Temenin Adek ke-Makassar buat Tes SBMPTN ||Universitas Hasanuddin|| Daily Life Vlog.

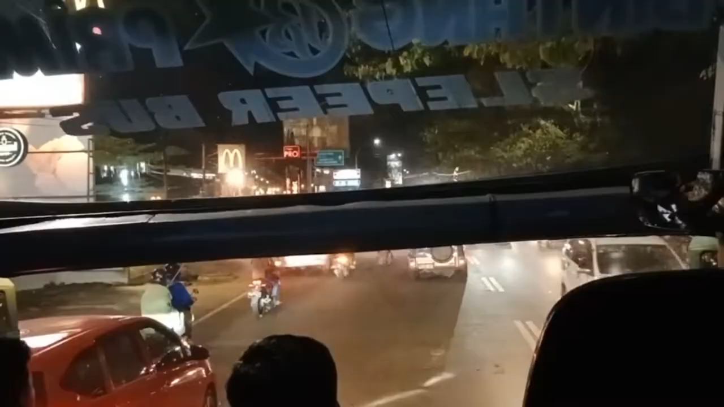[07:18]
Malamnya aku udah ditas bis untuk berangkat ke Mojo lagi.